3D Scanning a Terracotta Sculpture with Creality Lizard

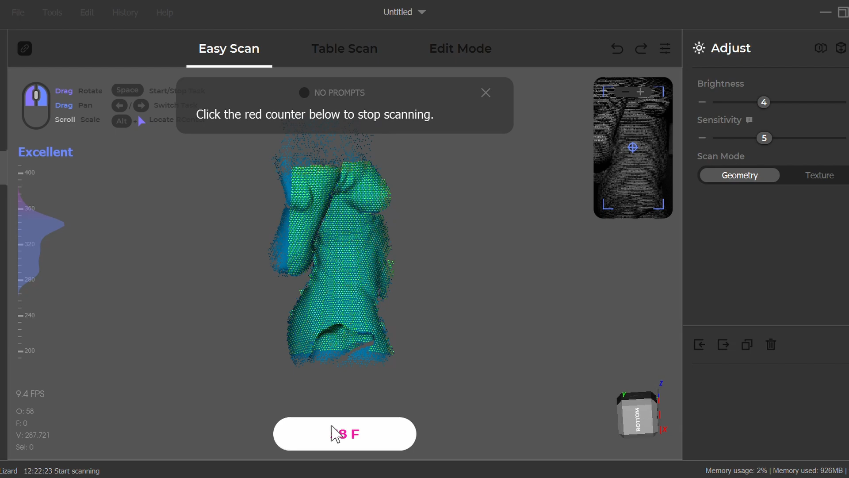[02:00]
Yeah, this software is definitely a whole lot, a whole lot different.
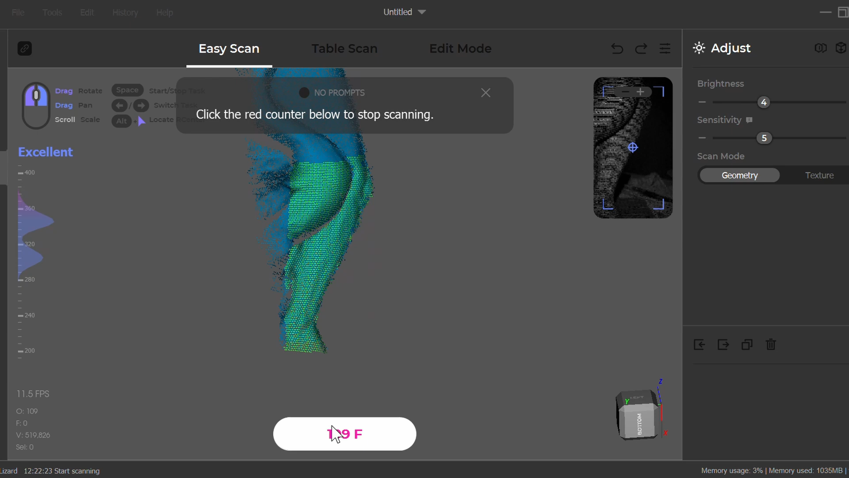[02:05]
Seems to be scanning really well.
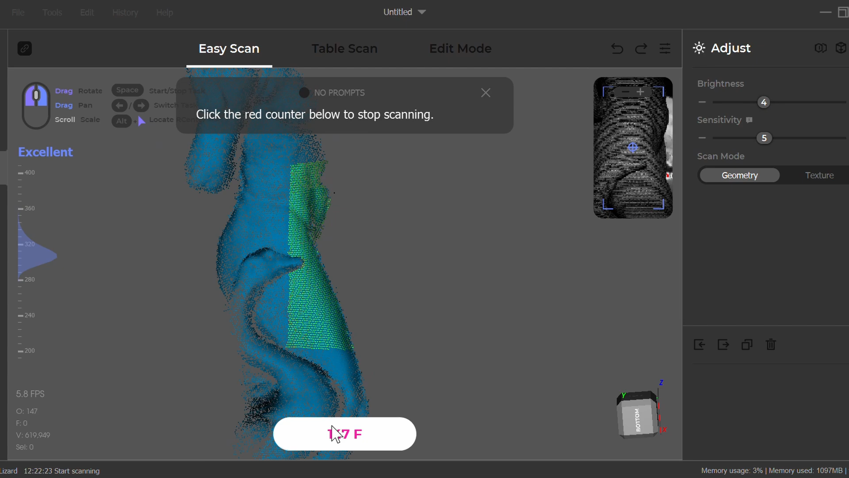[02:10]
And we're just going to kind of move it. You'll see the colors change depending on the direction
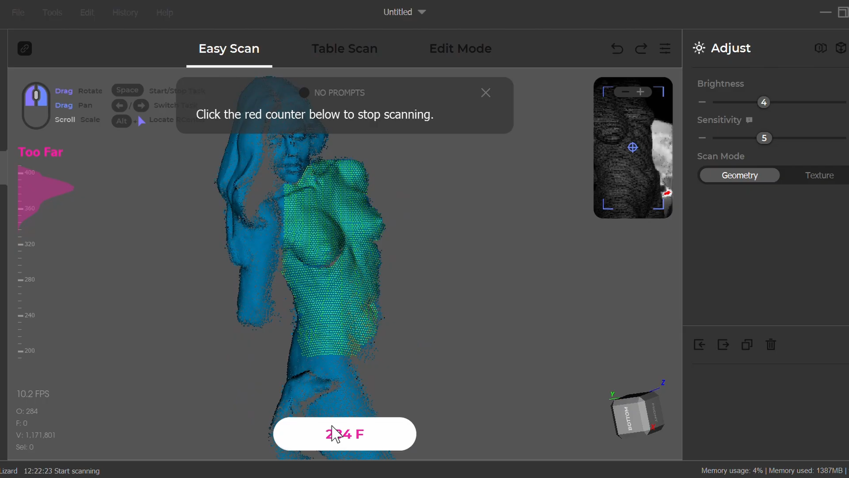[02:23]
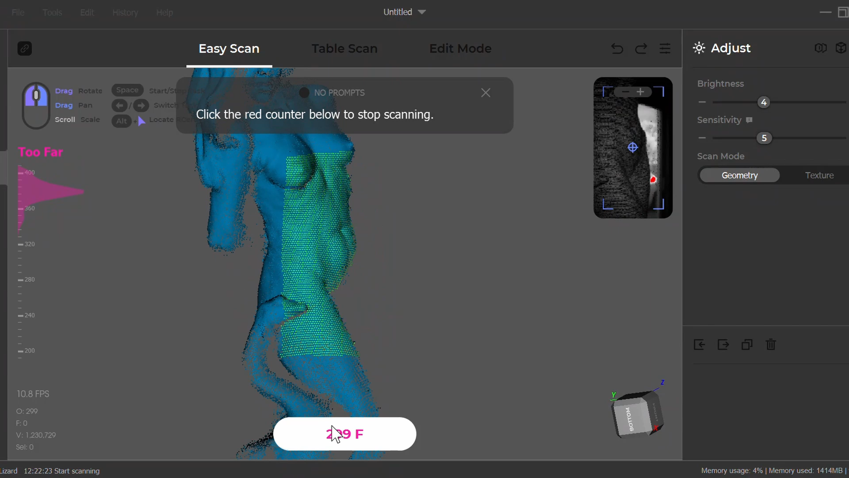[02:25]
or the distance you are from your object.
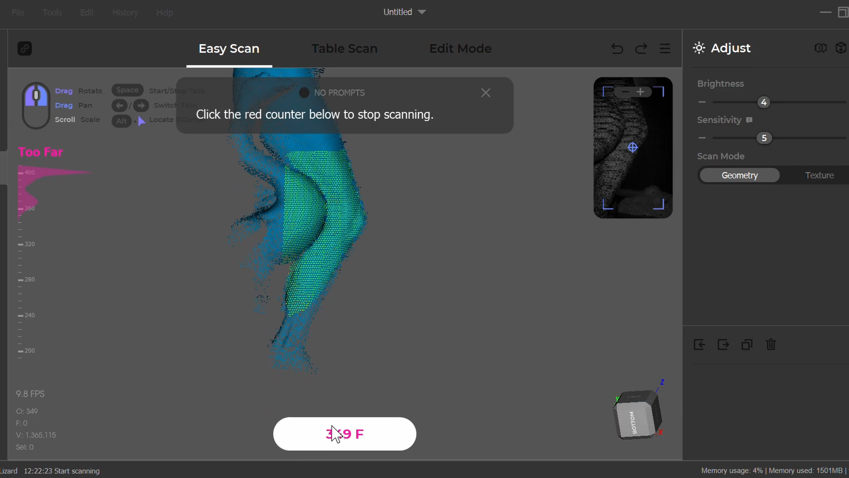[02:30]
So just kind of rotate it around and you're seeing it kind of move. Yeah, again, thanks for pointing out I was using the wrong software because I had no idea.
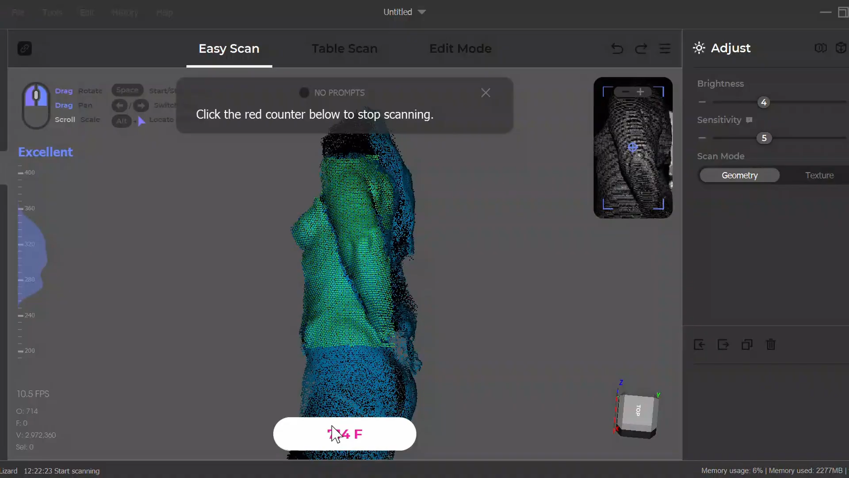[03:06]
You see the bass kind of coming up.
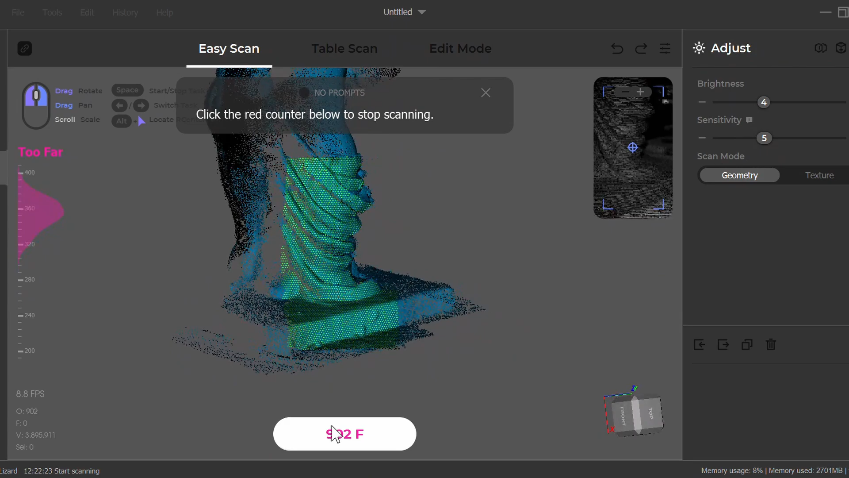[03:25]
So let's get on the inside of that leg.
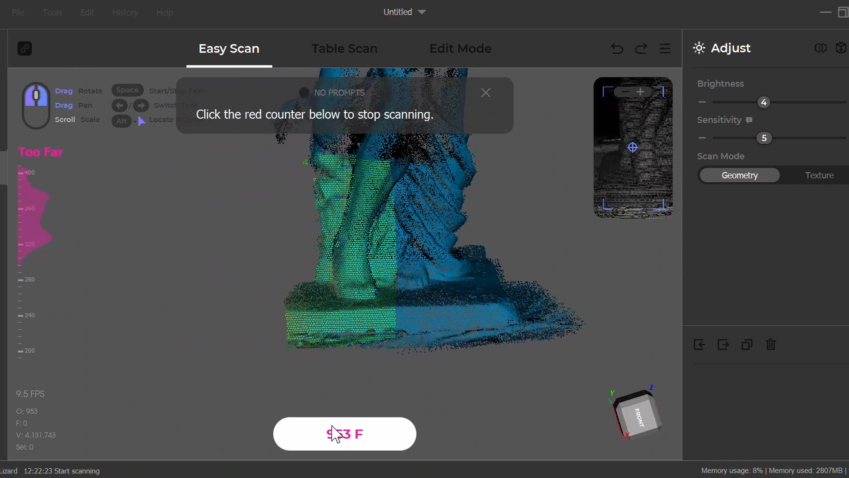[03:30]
A lot of times inside stuff tends to get hidden. So you want to move around like this.
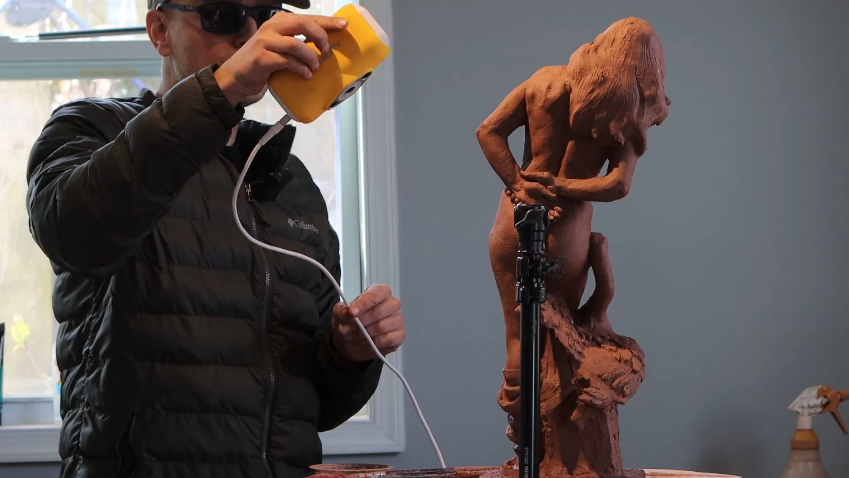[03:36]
Kind of move it up and down. And do it over the head.
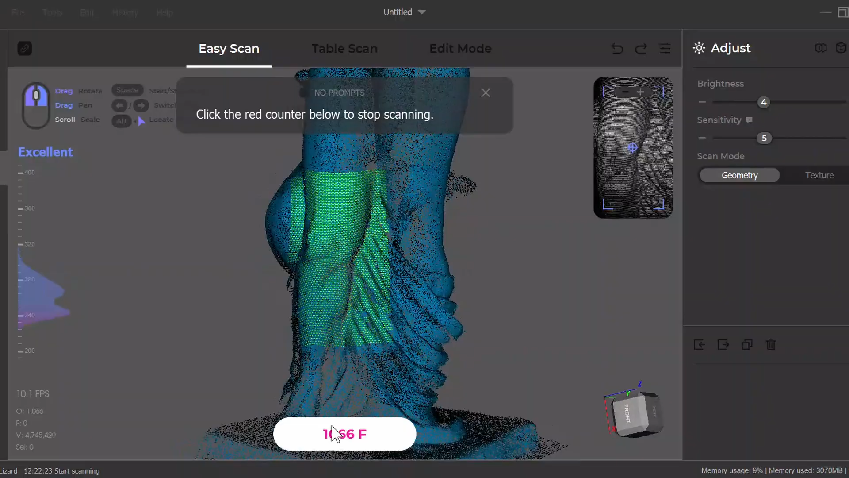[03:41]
The eagle's eye type of thing.
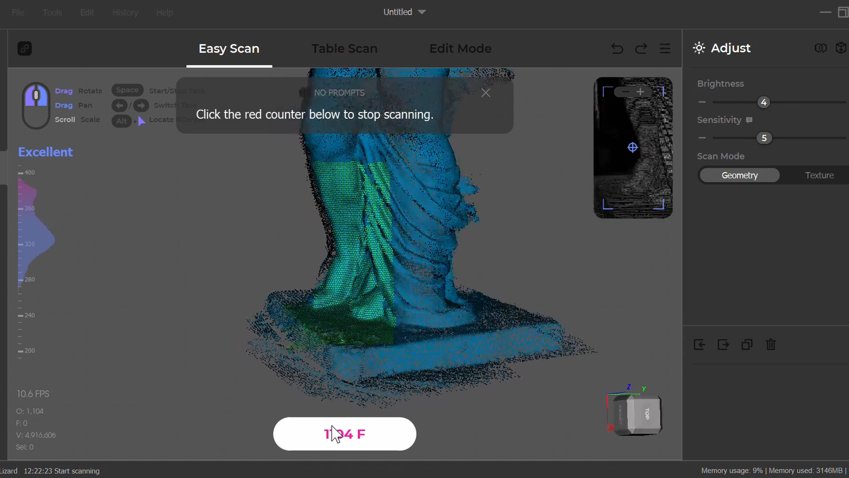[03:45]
Something kind of pointing up. Get all the details around the hair underneath the hair as well.
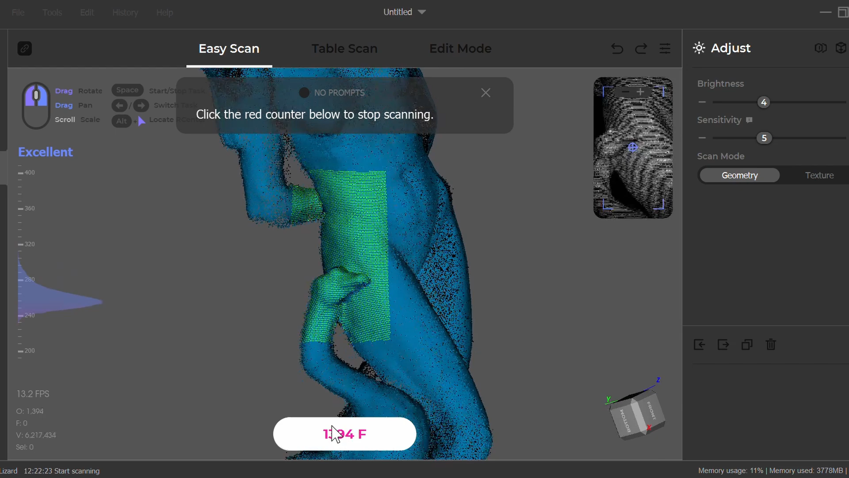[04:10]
Make sure I get that wing.
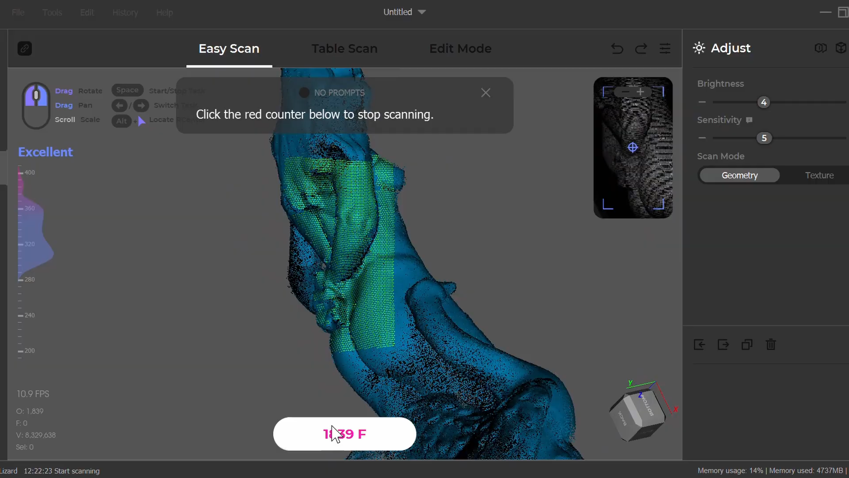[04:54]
yeah this is scanning pretty well and we are scanning for
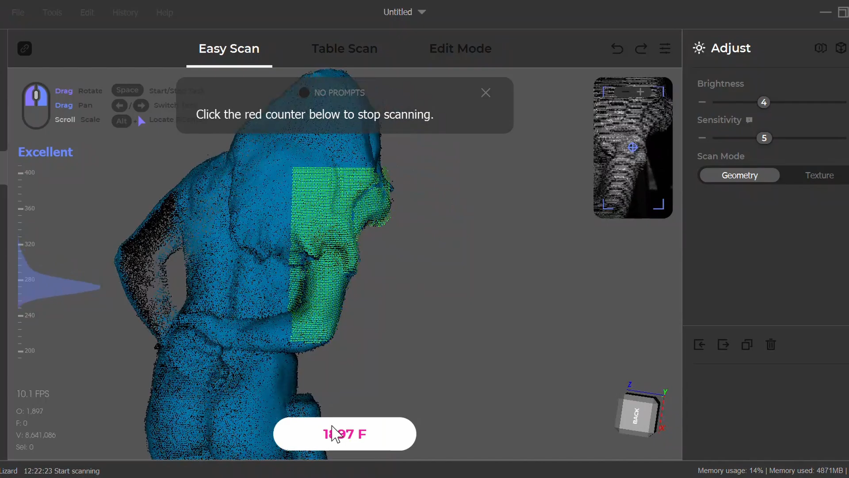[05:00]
geometry and texture then we're probably going to do a texture one just
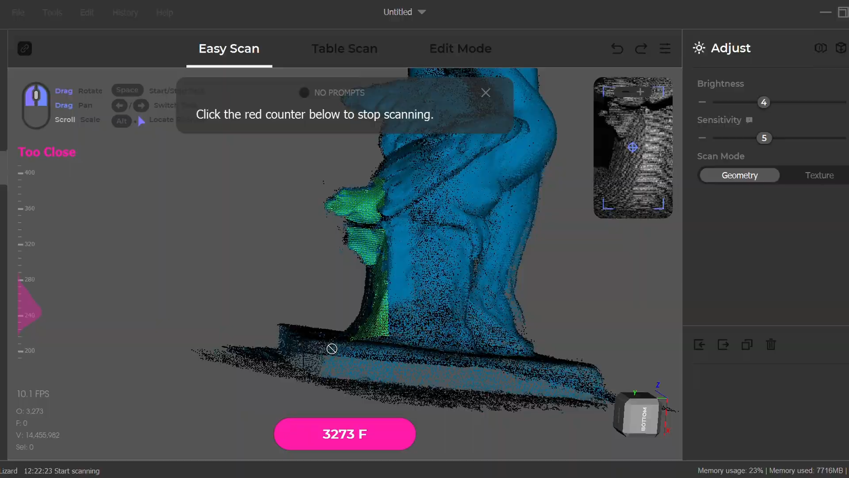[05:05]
actually remove it so I'm going to stop this